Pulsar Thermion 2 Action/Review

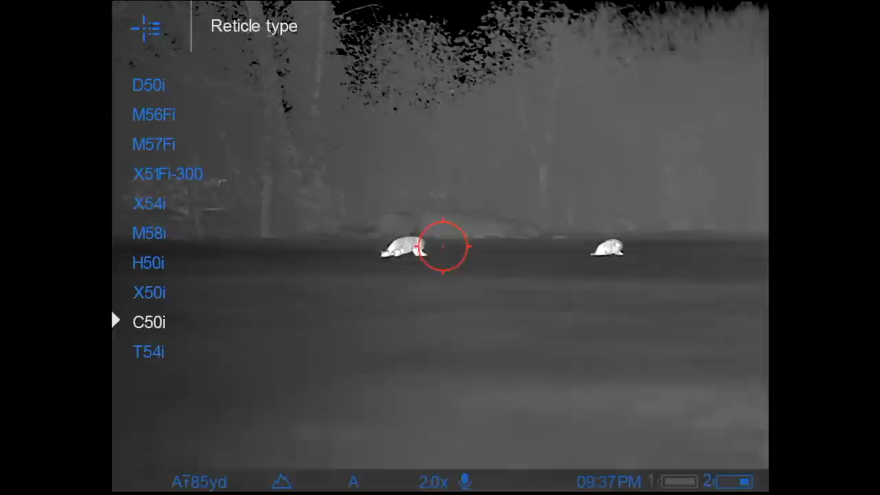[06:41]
Similarly, you have a multitude of different crosshairs and indeed crosshair colour options.
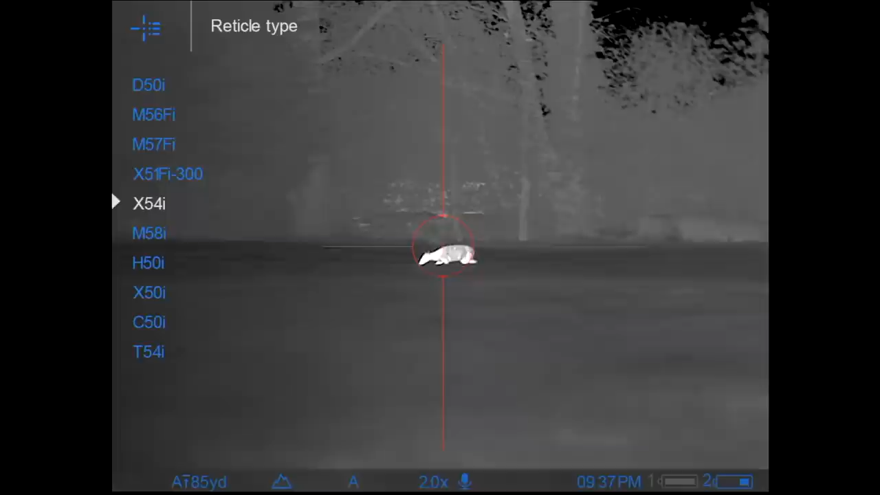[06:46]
Here you can see me selecting the circle with the very tiny cross in the middle of it.
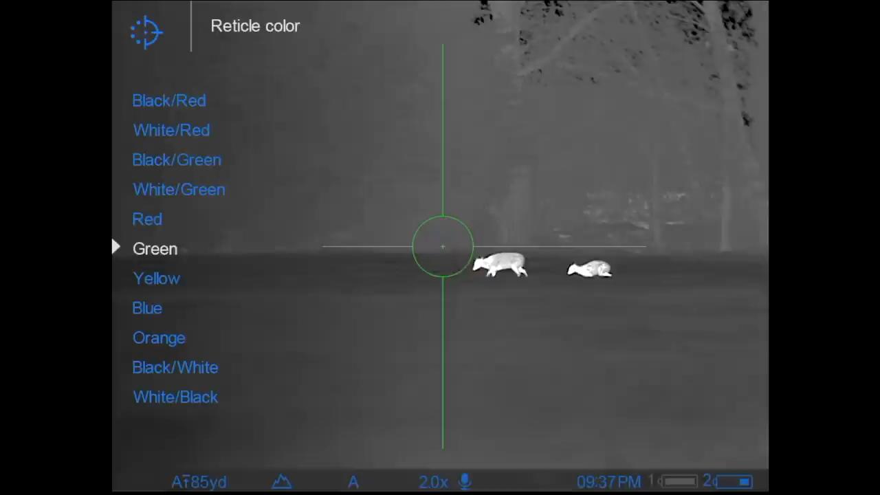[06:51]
Now some of the lighter colours, you couldn't quite see that cross very well.
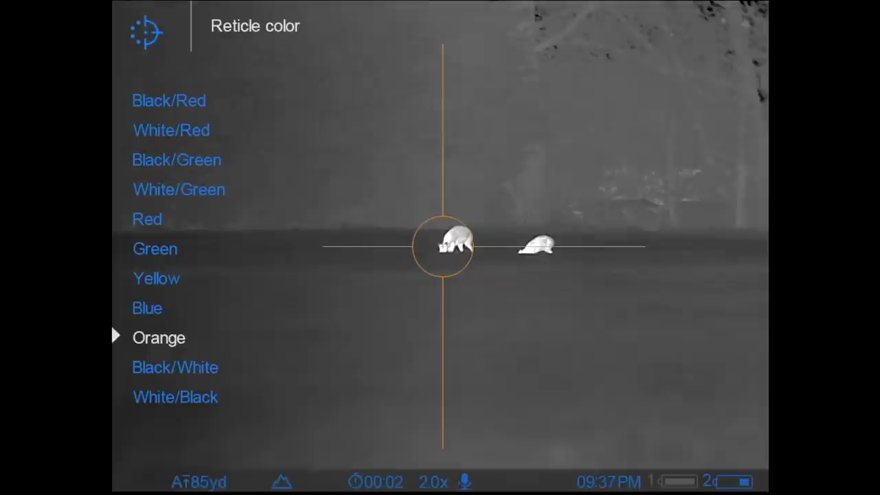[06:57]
So I think it was when I found the white cross with the black, sorry,
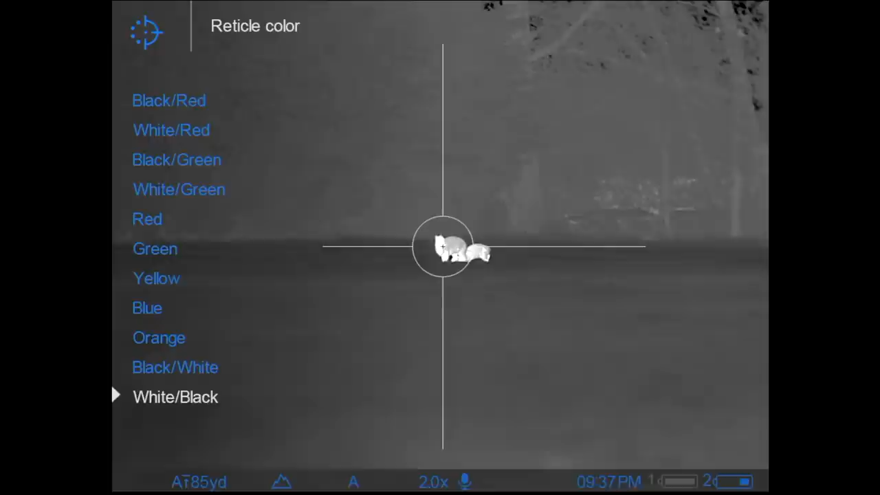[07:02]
the white crosshair with the black centre using the white hot colour combo.
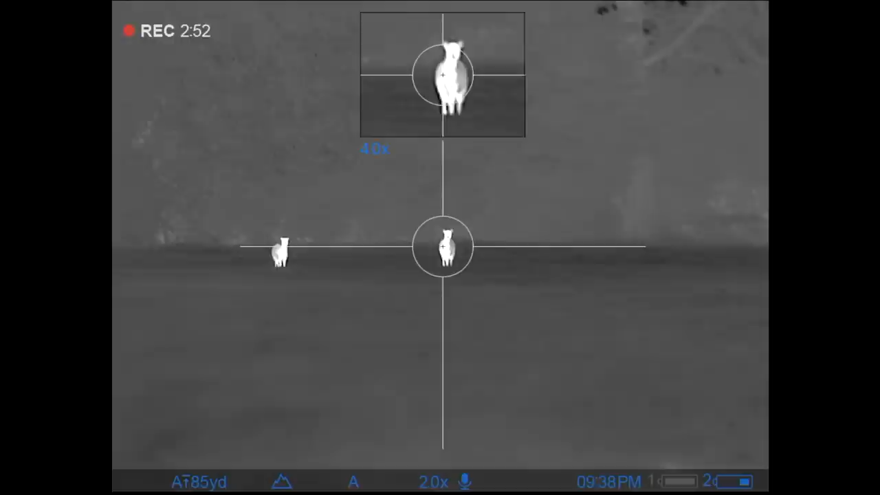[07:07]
You can see just how well you can get a nice pinpoint accurate
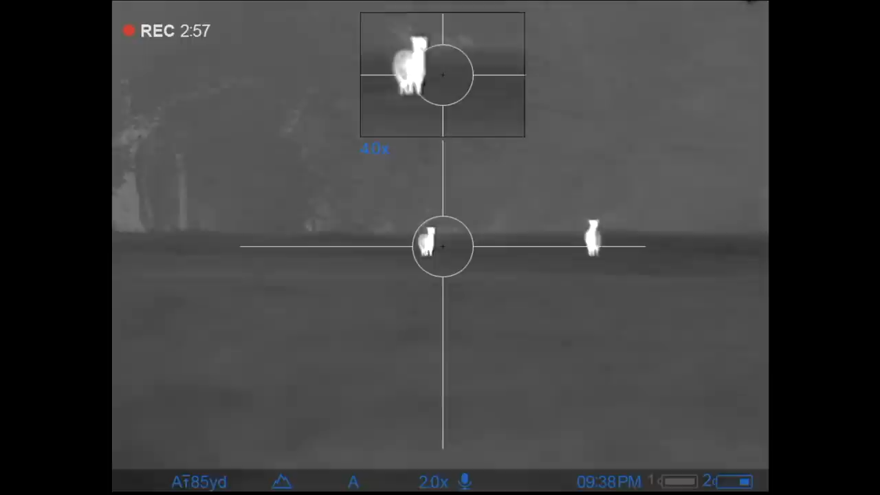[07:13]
crosshair standing out against your target.
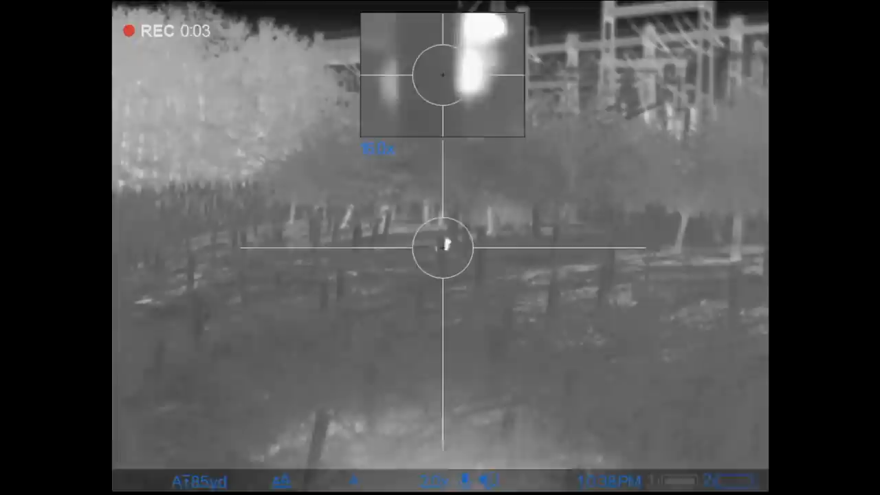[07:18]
And it was that crosshair that I used for the remainder of this session. As this rabbit here hides behind a young tree sapling,
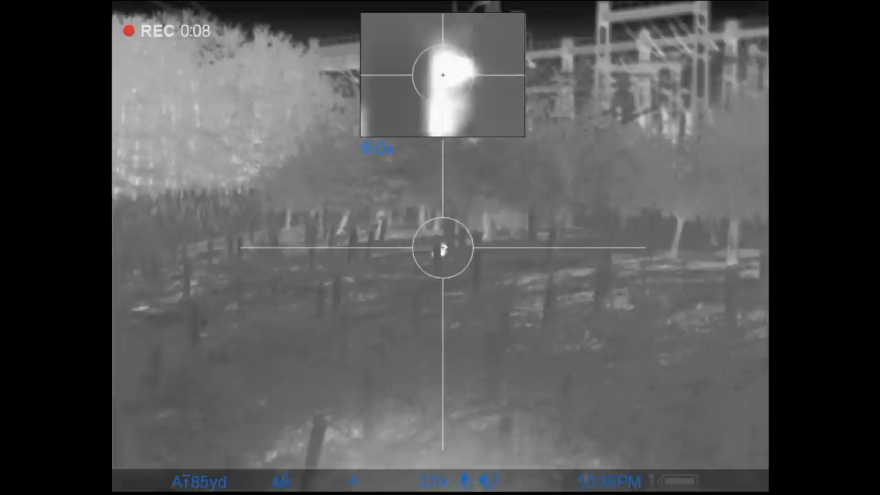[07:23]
I can just see enough of it to shoot that one in the head.
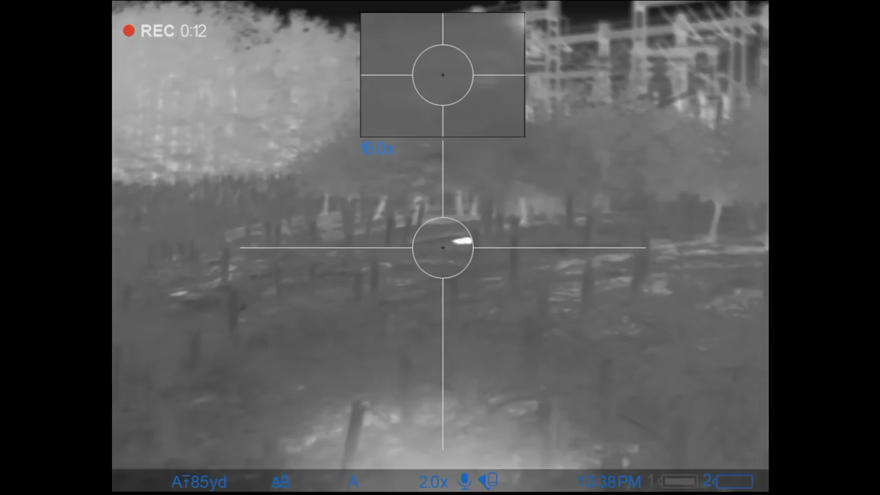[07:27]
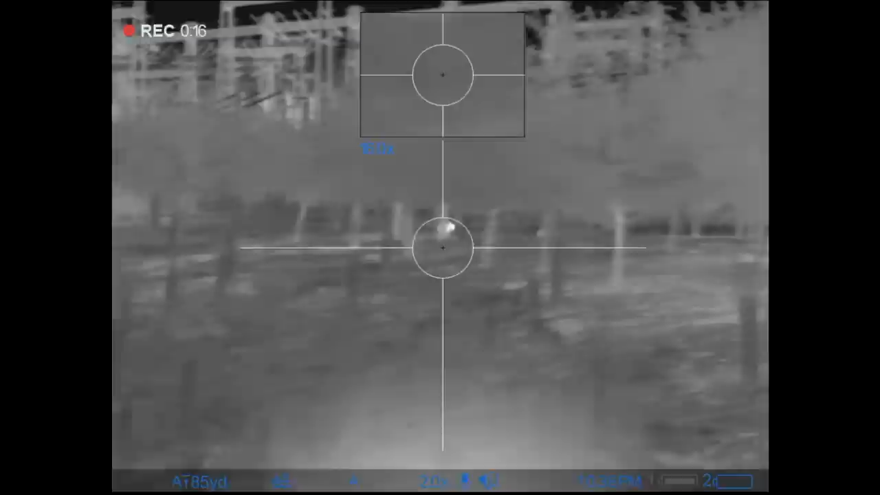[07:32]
Now you don't have to take the shots with the picture in picture screen which you can see there. But I think when you've got the beauty of a wide field of view and a zoomed in picture of just your crosshairs,
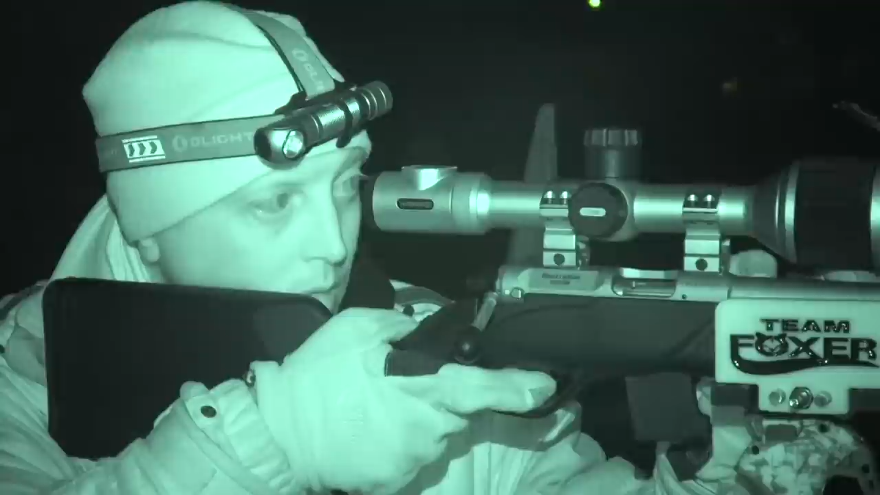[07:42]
I think it gives you the best of both worlds. If this rabbit, if I was to miss this rabbit and it run off,
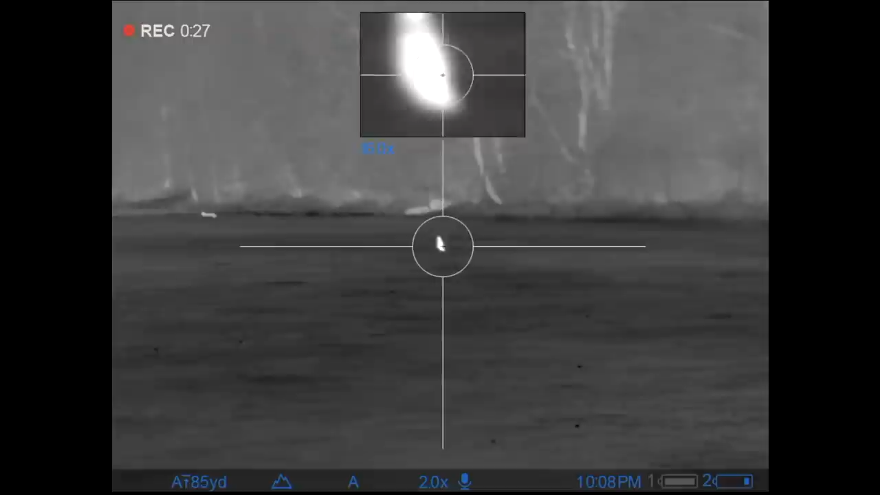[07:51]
the small picture in picture would be too small.
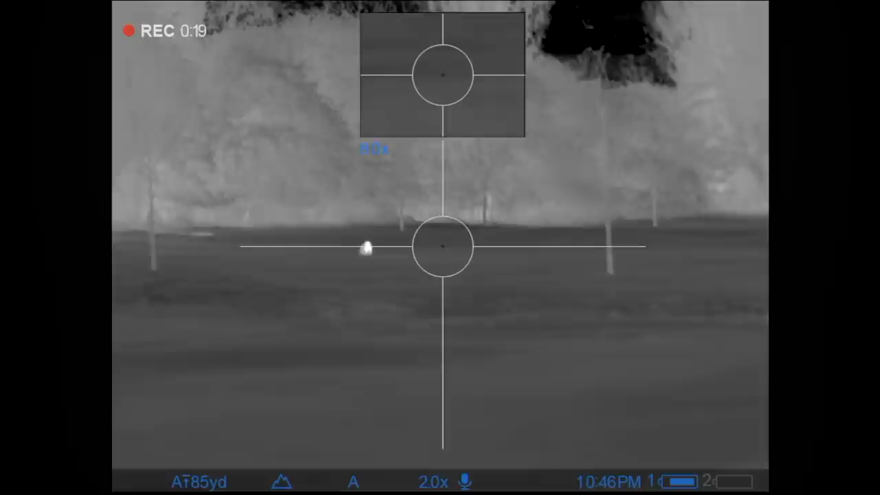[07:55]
Now this is a bit of a rarity, you don't actually get to see too many badges around these parts.
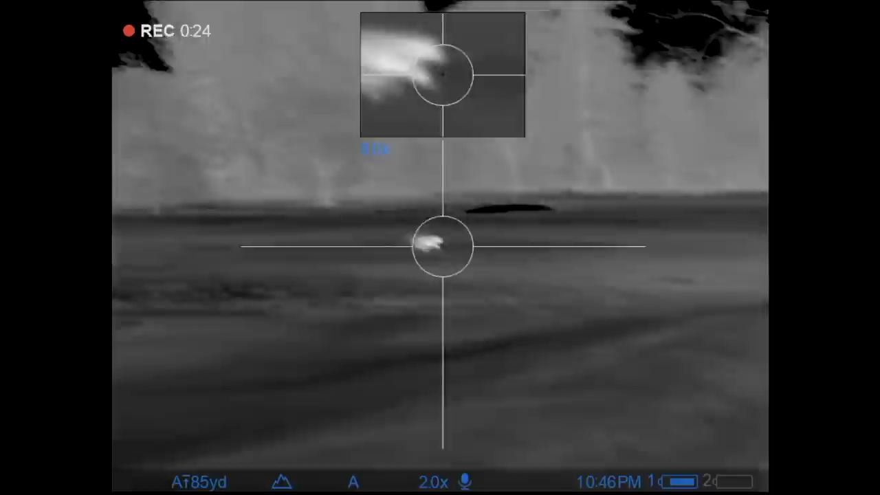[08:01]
But this one here, bombing across the golf course, you can see the differences in the temperature on the badger's coat there.
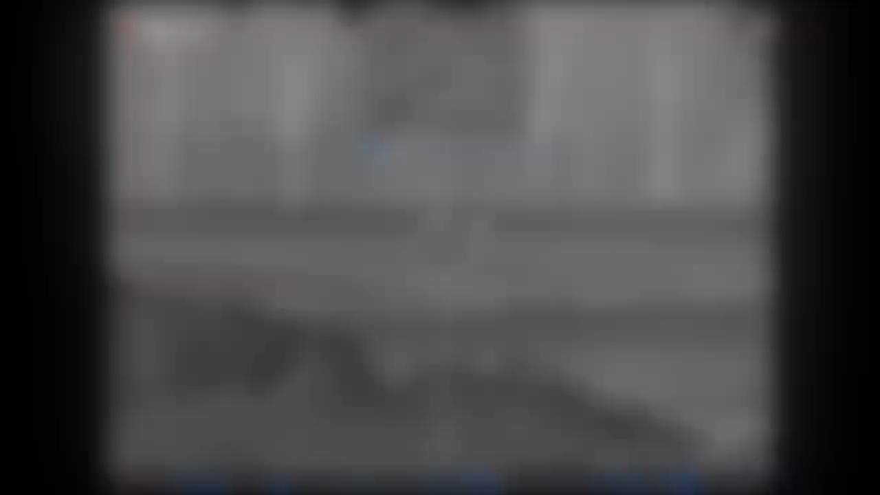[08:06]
As you can see which parts were better insulated than the others. Here's a couple of good headshots now on rabbits that were just in the neighbouring field which has just been freshly planted with potatoes.
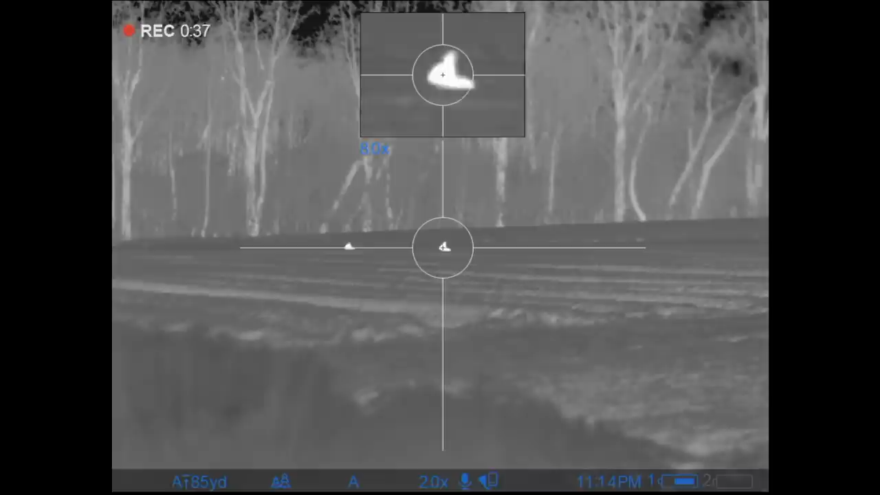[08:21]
So these rabbits are sitting in a potato rose and you can only get through to the head.
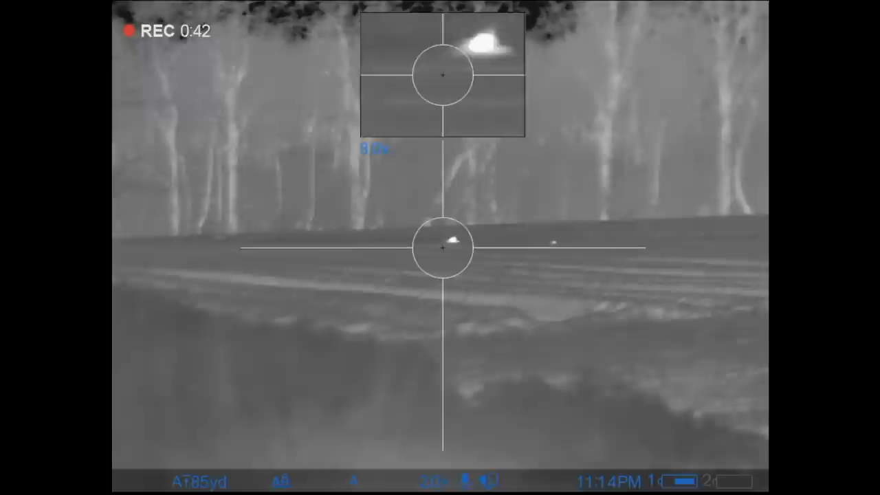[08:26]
So I think the first one there is around 60 yards and the next one is about 10 yards further on.
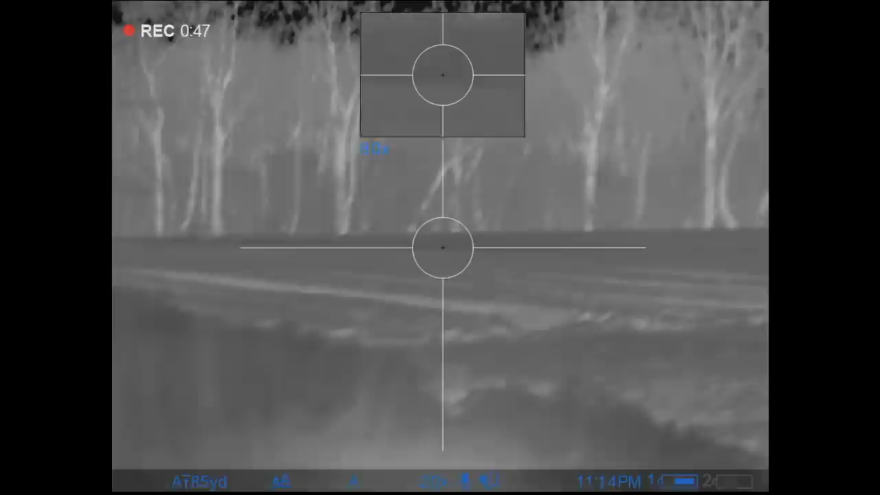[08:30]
Pretty much bang on my zero point.